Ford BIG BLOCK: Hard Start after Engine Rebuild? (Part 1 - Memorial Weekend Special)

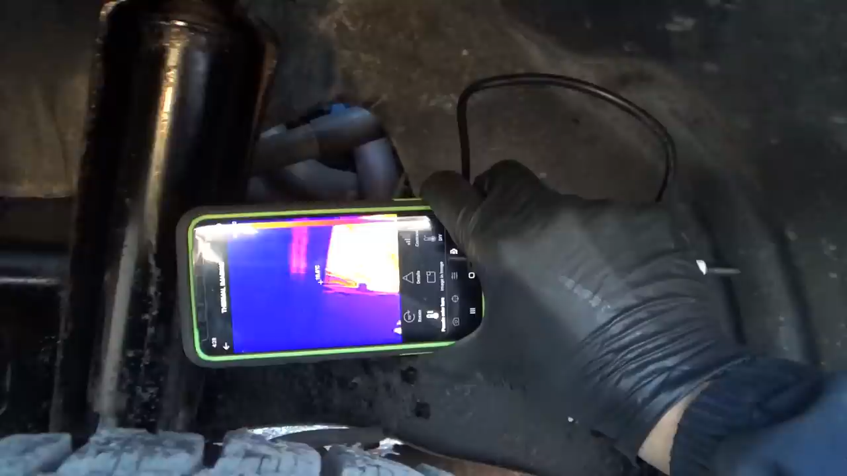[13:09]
Number 7 is definitely darker. Let's see if we can get this on the camera here.
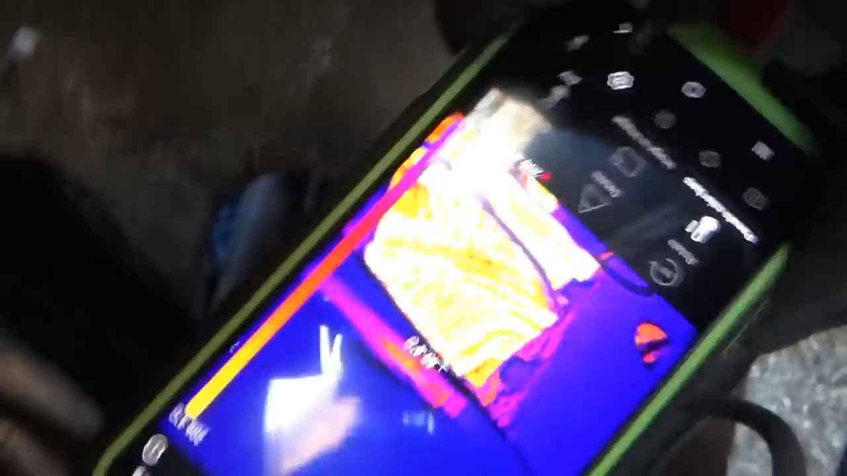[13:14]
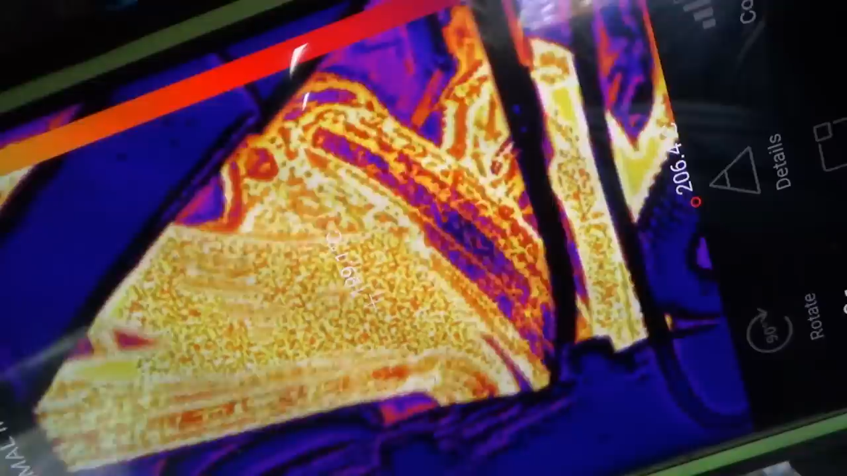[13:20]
See, it's definitely cooler than 6 or 5, 6, and 8.
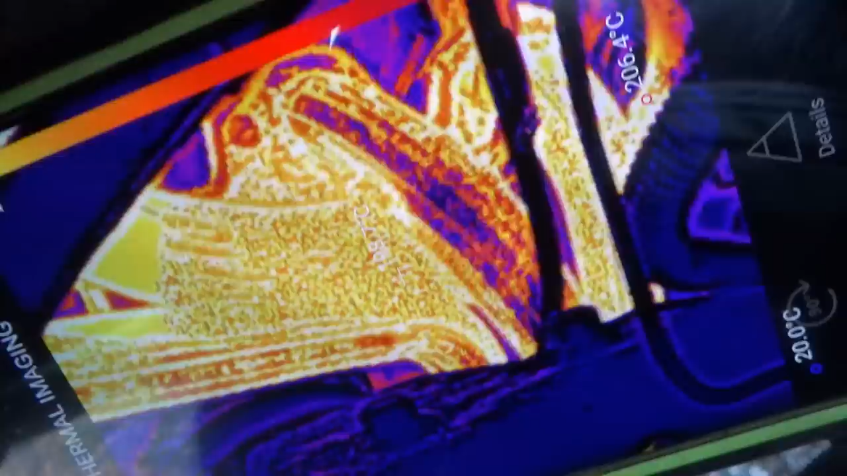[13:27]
Number 7 is definitely cooler. Right now, at idle, that cylinder is misfiring.
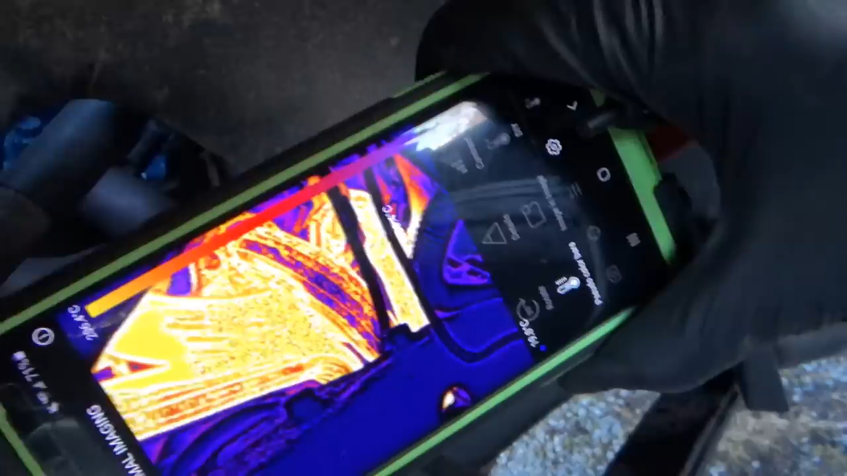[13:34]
That's pretty neat. And why is it misfiring?